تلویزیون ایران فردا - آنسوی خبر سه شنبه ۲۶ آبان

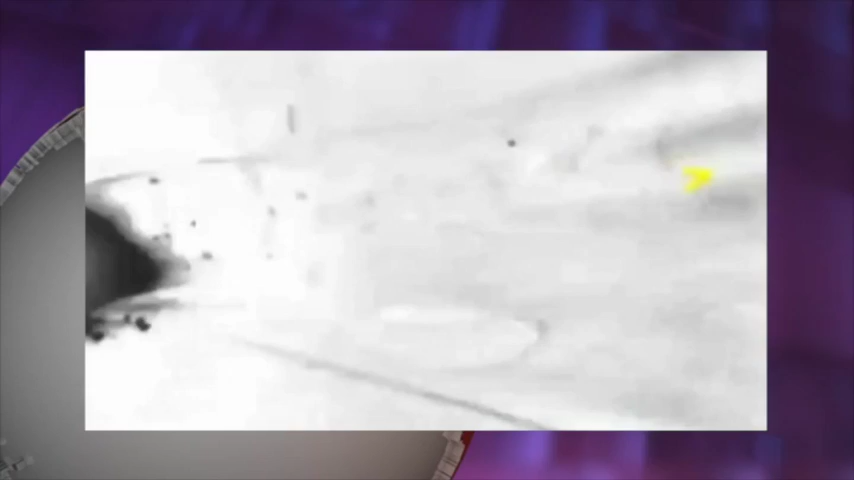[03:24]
کرد نیروی هوایی این کشور شامگاه دوشنبه بار دیگر مواضع تروریست های دولت اسلامی را در شهر رقب بمباران کرد است یک
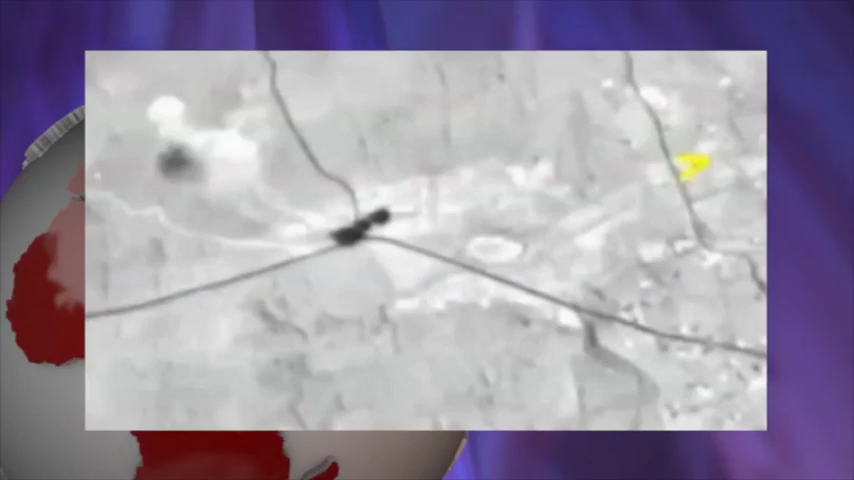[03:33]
مرکز فرماندهی این گروه تروریستی و یک پایگاه آموزشی آنان از
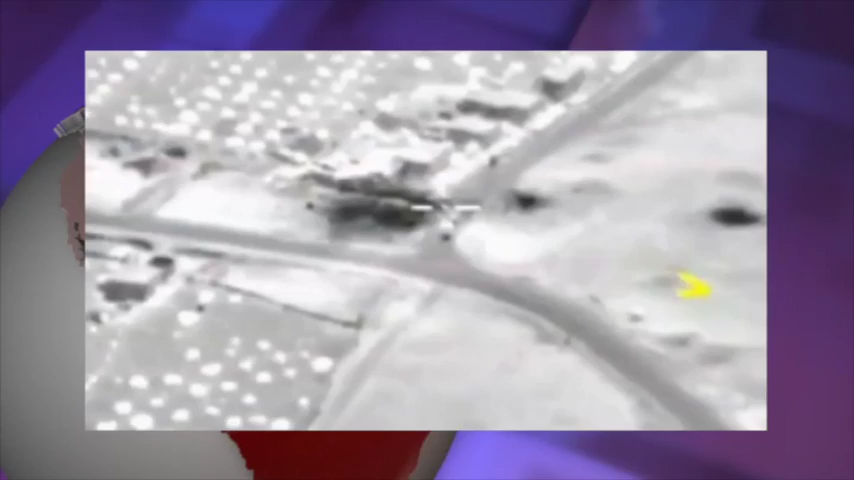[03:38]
جمعه اهداف عملیات شامگاه دوشنبه بود
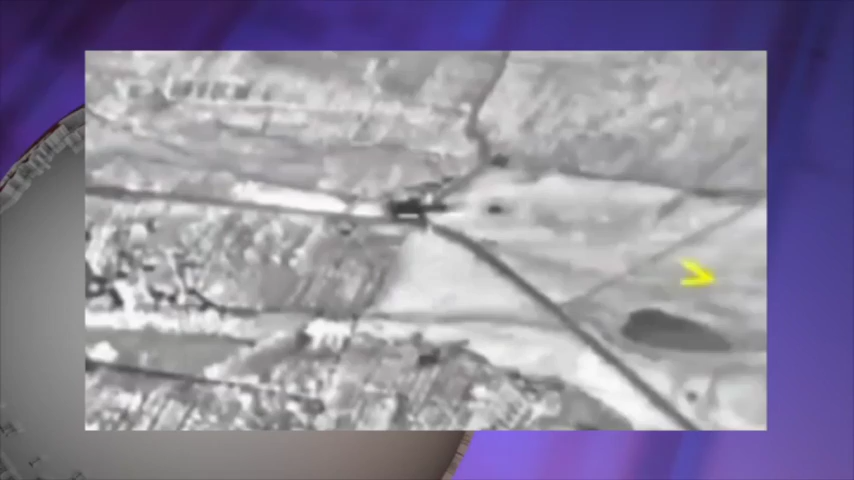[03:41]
است در عملیات شامگاه دوشنبه ده جنگنده شرکت داشتن که از پایگاه هایی در امارات متحده عربی و اردن پرواز